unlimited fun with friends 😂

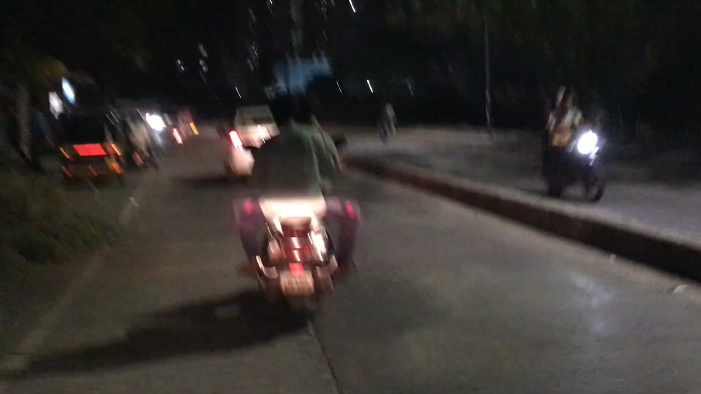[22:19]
स्पीड ब्रेकर दिखता ही नहीं देखो उड़ा देगा अभी ये ये ये साला ऐसे उसको